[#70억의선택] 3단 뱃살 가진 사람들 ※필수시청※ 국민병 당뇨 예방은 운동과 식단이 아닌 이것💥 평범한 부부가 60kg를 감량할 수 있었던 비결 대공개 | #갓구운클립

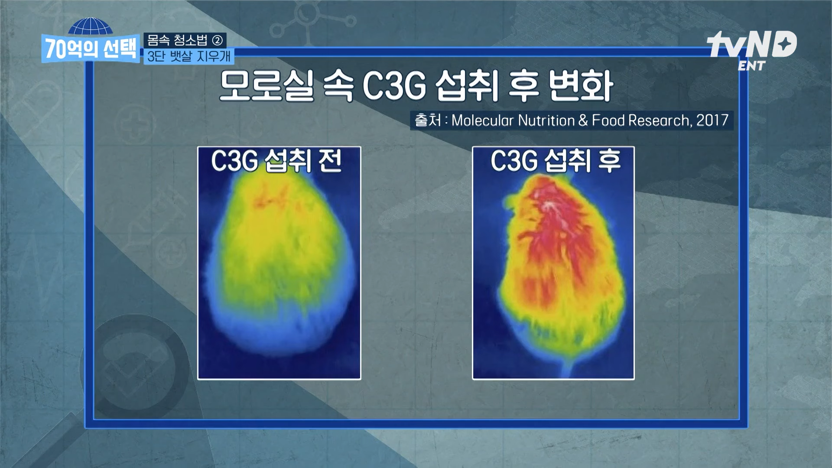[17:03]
파란색이었던 몸의 색상이 섭취 후에 붉게 변한 것을 확인할 수 있었습니다. 오, 아까 왜 변한 거예요? 아, 그거는요.